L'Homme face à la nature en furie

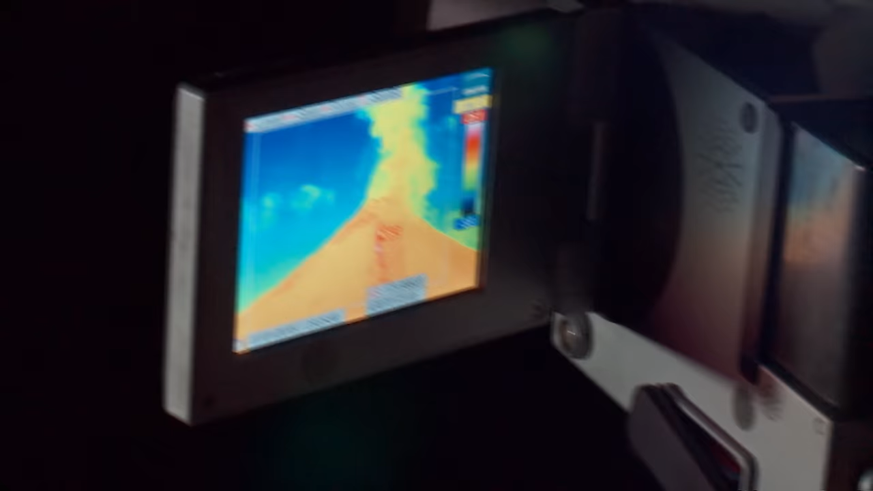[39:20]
Leur campement installé, Nick profite de la soirée pour capter des images infrarouges à l'aide de sa caméra.
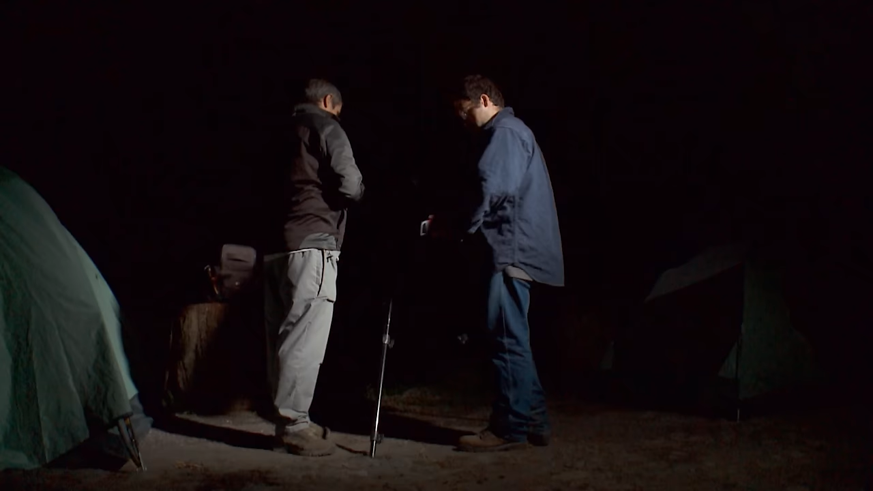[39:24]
On peut lire une température d'environ 47 degrés en ce moment au sommet.
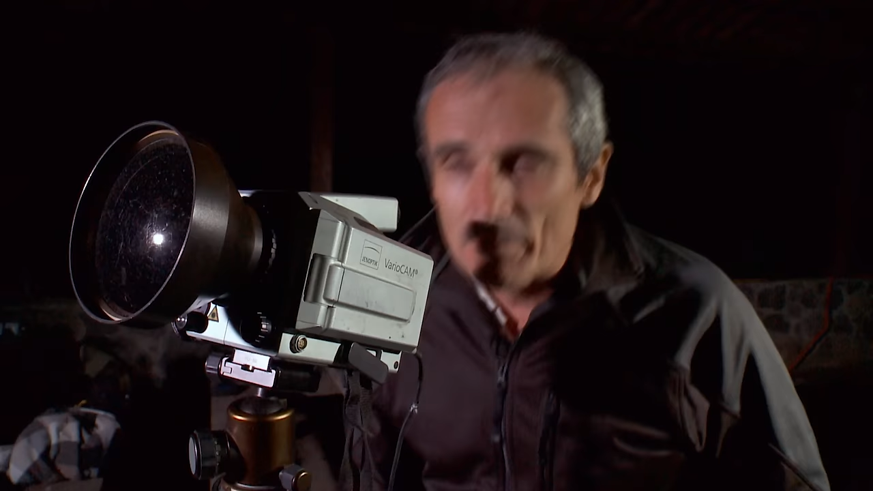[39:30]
En raison de la distance, les pixels sont plutôt gros. Ça veut dire que la température sera beaucoup plus élevée que ça.
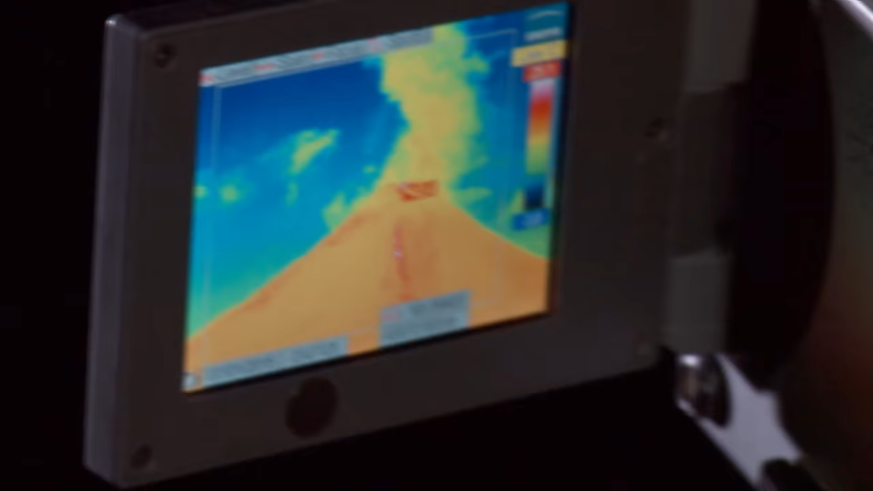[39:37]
Je peux voir plusieurs points chauds.
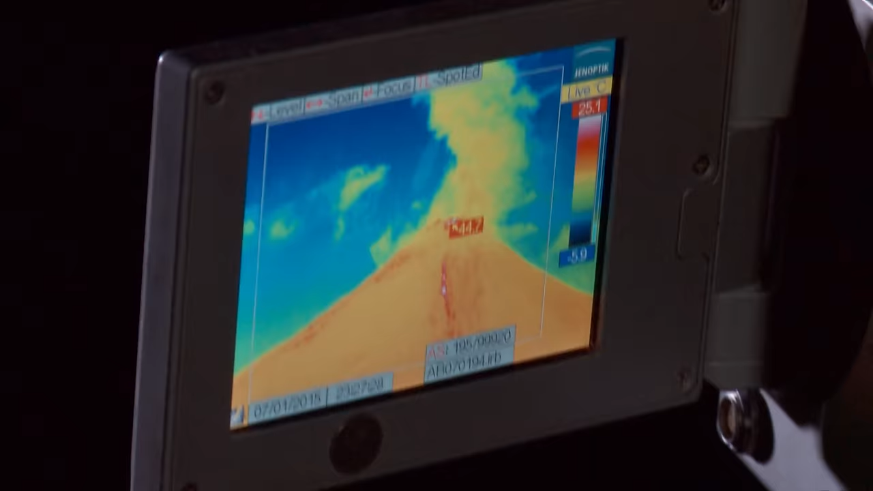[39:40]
On screen: scale top 25.1°C
En fait, vous pouvez voir qu'une coulée pyroclastique est passée par ici, probablement dans les derniers jours.
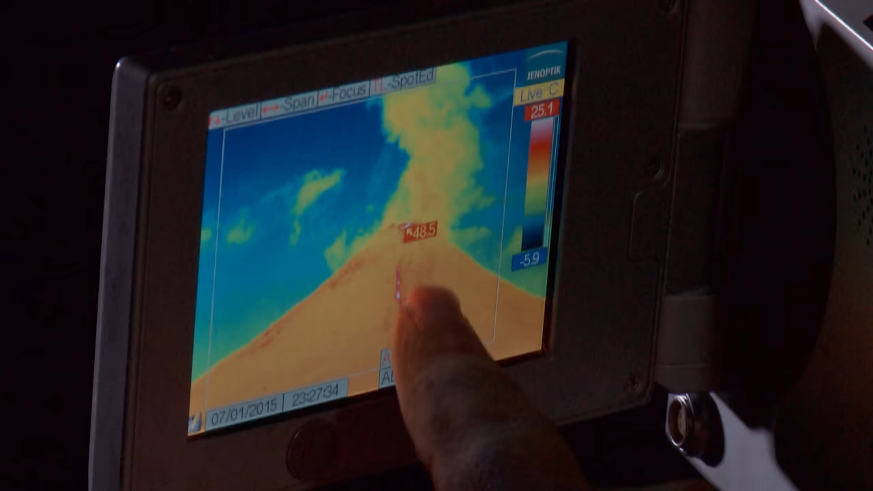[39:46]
On screen: scale top 25.1°C, scale bottom -5.9°C
Elle a laissé une belle empreinte chaude jusqu'en bas du volcan. Pendant toute la nuit, l'équipe devra se relayer pour surveiller les moindres changements du volcan en activité.